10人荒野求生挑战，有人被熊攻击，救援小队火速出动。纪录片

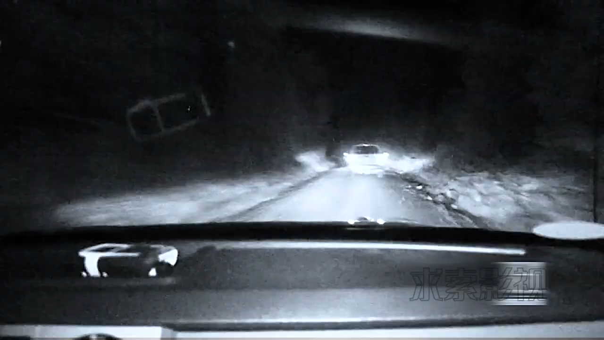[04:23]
看了这么多期的荒野独居第一次见到救援小组紧急出动
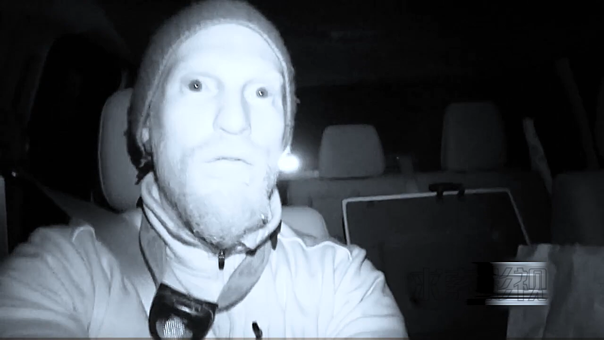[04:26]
这下事情大挑了白天维尼无视了熊镜晚上熊就来宣誓主权了
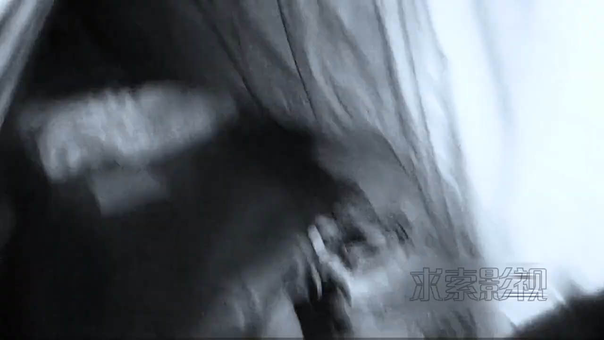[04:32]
受到熊的恐吓后维尼战战兢兢躲进了小屋里
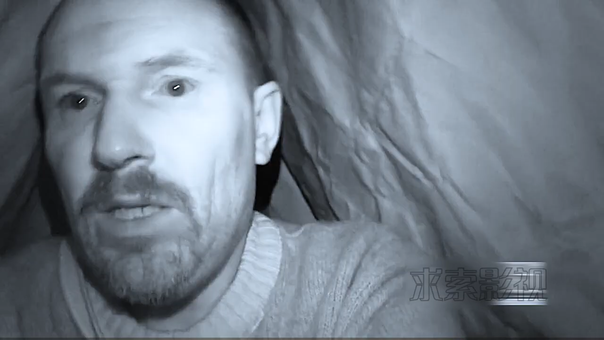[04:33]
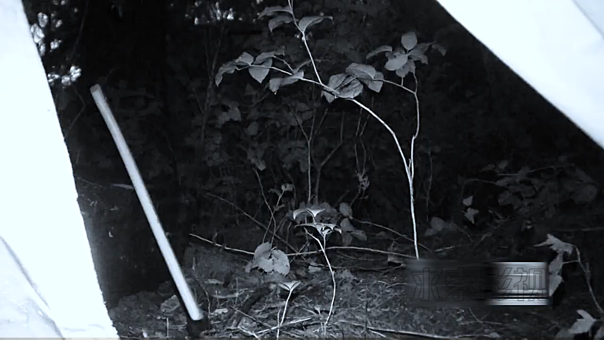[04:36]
他惊魂未定地望着外面不知道熊离开了没有现在任何一点风吹
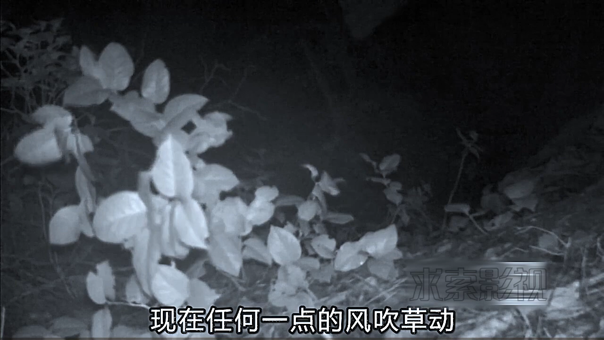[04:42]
草动都让他感到提心吊胆只能不停地祈祷着天赶紧亮起来许是这个地方太久没有来人了熊对他充满了好奇久久不愿离去为了保命维尼赶紧给节目组发送了求出信息结果被回拨过来的电话吓掉了半条命电话接通后他告诉工作人员节
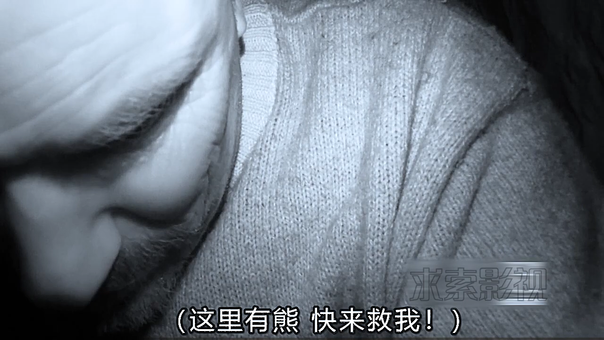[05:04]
目组也很良心连夜就派人来接他了
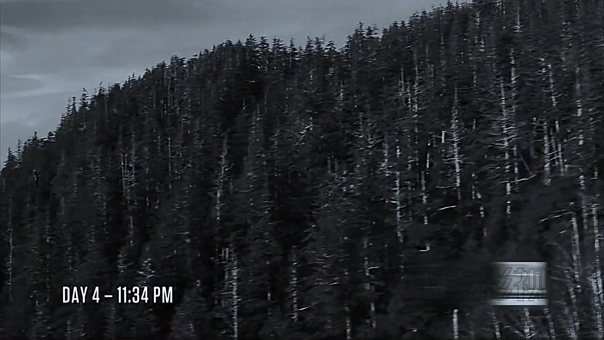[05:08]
但由于他的庇护所在灌木丛里直升机和船都没法抵达大家只好开着车沿着崎岖的山路前来搭救此时的熊还在小屋外徘徊着屋内的维尼更是害怕得不行只能不断地自言自语排解紧张的情绪
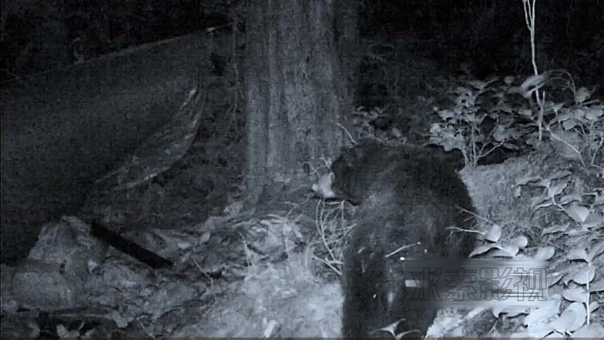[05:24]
说实话我比他还紧张难道他就是传言中被野兽吃掉的那个参赛者吗在一片紧
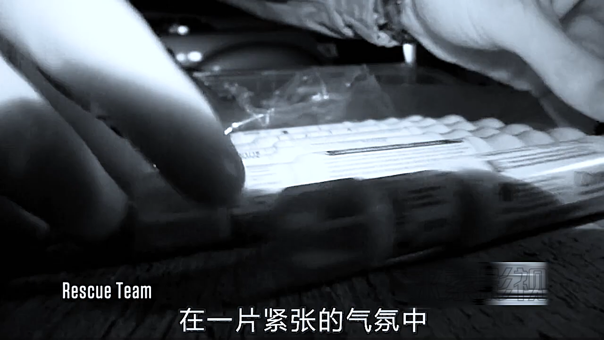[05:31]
张的气氛中时间来到了第五天凌晨节目组已经抵达维尼所在的灌木丛
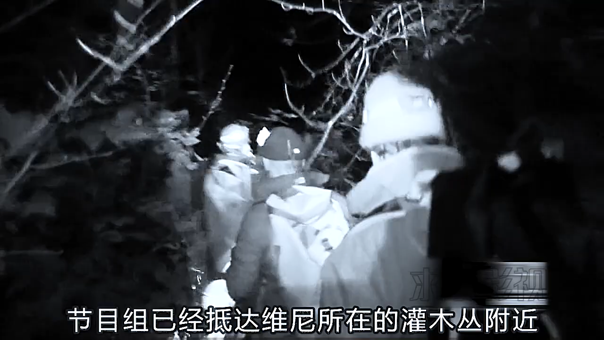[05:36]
附近他们准备好武器和探照灯展开了搜索一个小时之后他们来到了
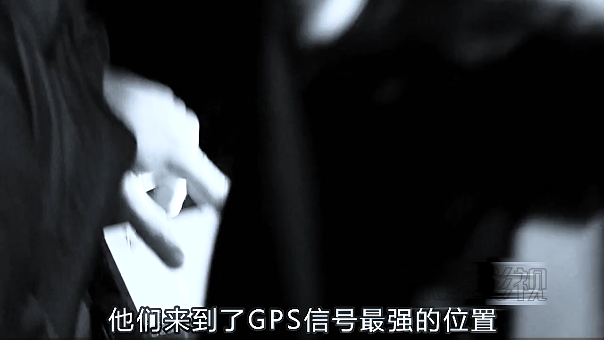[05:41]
GPS信号最强的位置
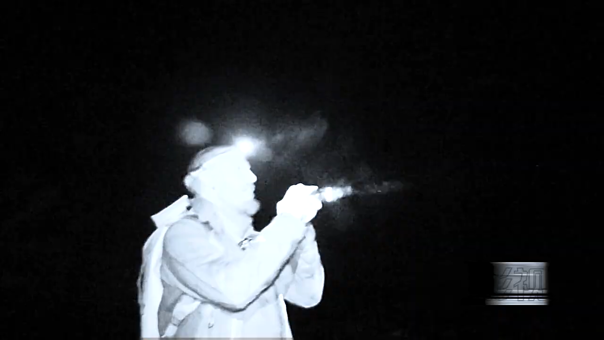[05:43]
救援小组用手电筒发出了暗号维尼看到后立即给出了回应
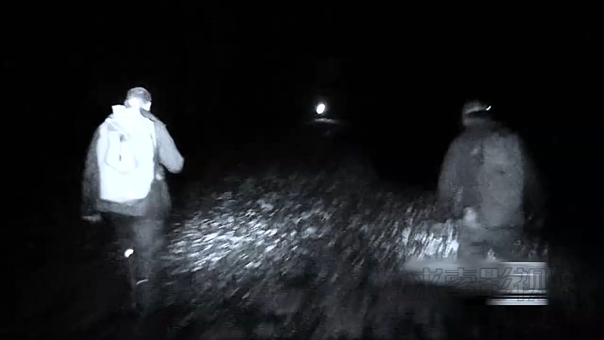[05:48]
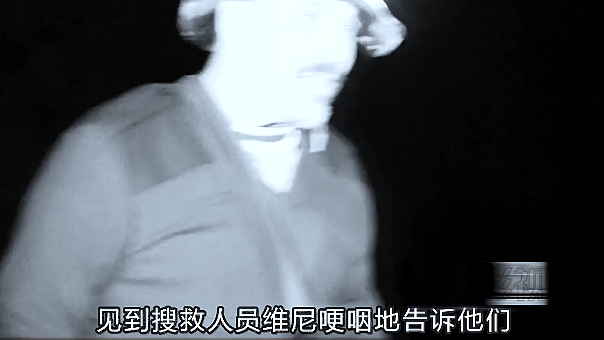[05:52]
见到搜救人员维尼哽咽地告诉他们
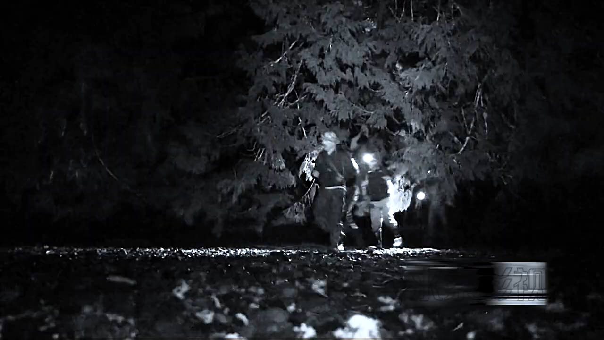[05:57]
维尼现在算是安全了那剩下的六名选手情况如何呢卢卡斯睡到半
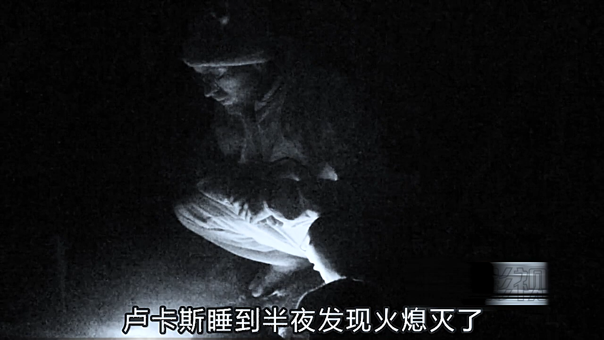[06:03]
夜发现火熄灭了一下子又给吓醒了原来是风太大了把火给刮灭了大
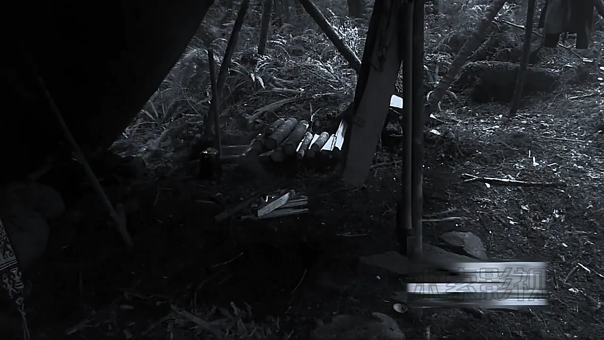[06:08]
晚上没有火已经很惨了外面还下起了大雨在
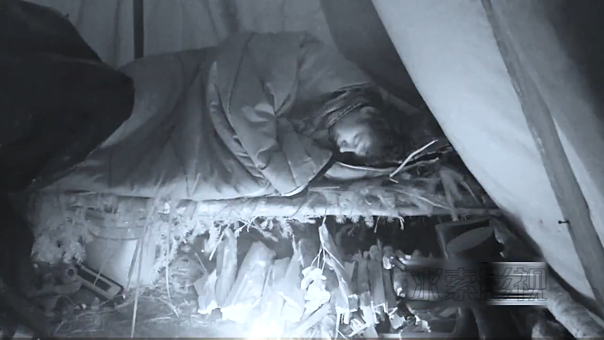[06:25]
他靠着火锤睡得正香看来屈心眼也是有好处的五